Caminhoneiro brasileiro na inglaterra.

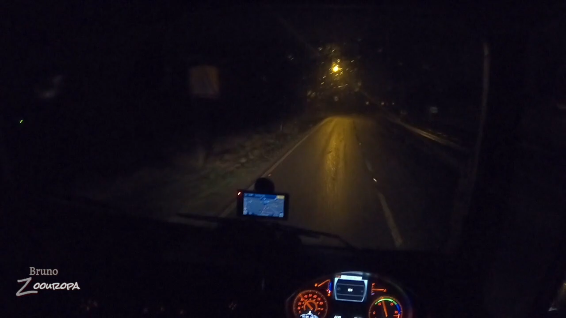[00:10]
Aquele ali ó, não sei se dá pra ver, eu tenho o dedo duro ali ó, é uma luzinha verde que tá ali ó Aquele ali é o dedo duro eu chamo Ele dedura Tudo Ele registra, é uma câmera que registra dentro e fora do caminhão né Então, tem um acidente, alguma coisa, ou de vez em quando eles pegam assim a sorte né Aí vão dar uma olhada no vídeo
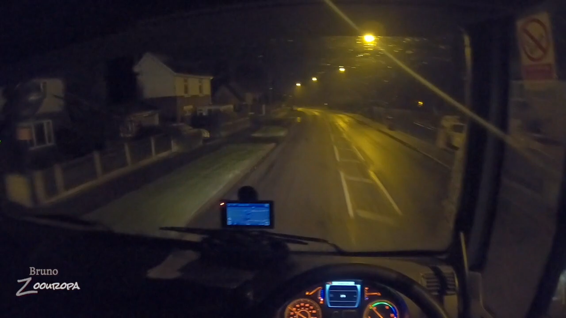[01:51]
fica tudo vermelho Né, um excesso de velocidade É bom prevenir acidente e tudo, mas também é um saco cara É um pé no ovo, aqui é 30 Máximo é 30, né Mas é bom você andar até um pouquinho menos Corta aqui o cruiser control, deixa o caminhão descer ó Aí você gasta menos combustível Ó, a câmera ali ó Marcando Gasta menos combustível Ele ó, 30
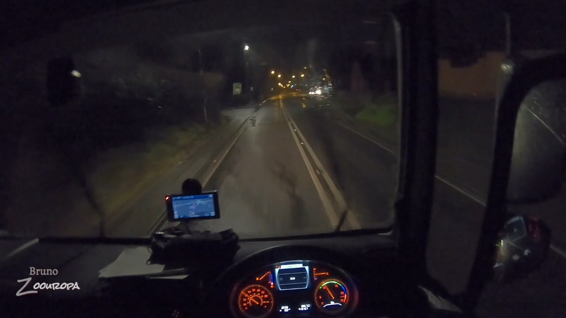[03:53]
Agora você pode meter o pé Né O GPS também é bom pra isso Mesmo que você não use ele Mas Tanto pra avisar Que em alguns lugares Você não vai encontrar Sinalizado Por aqui que é o 40 Tá até sinalizado no chão, né Ó 40 Vou deixar o carro caminhão correr Vou tomar um risquinho Mas é descida Aí ele já fica Pô Descida
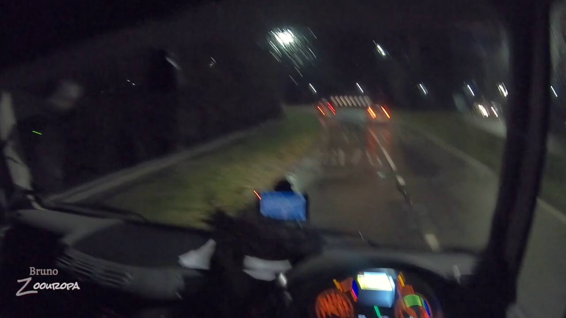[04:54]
Dirty Quer dizer O sensor de distância Deve estar sujo Então ele fica desativo Quando eu pegar a estrada Começar a molhar Esse treco Aí Melhora
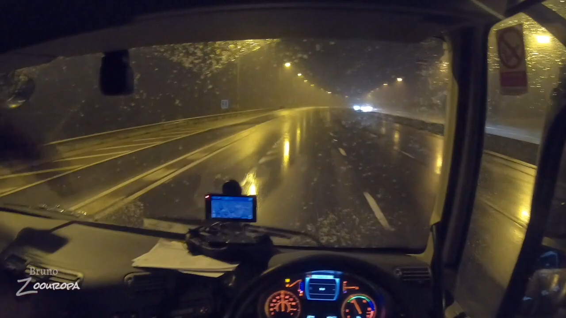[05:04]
Aí Aí rapaziada O negócio Tá Caindo uma neve Né Aí ó O negócio Tá ficando Bonito não Oi Começa a agarrar Oi Oi Imagina Isso daqui ó Muito branquinho Lindo Lindo demais
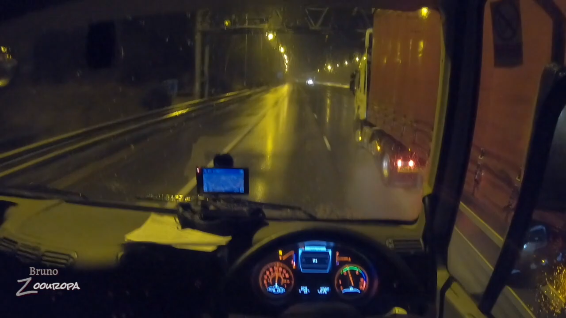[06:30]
Pra 2015 Vai meu filho Desceu chutado Agora não tá conseguindo subir
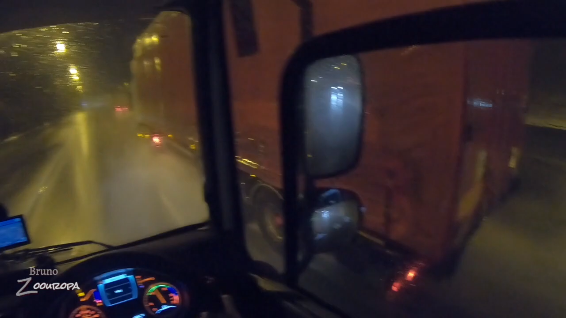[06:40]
Eu tô mais leve que ti né Tira o pé O sensor tá sujo de novo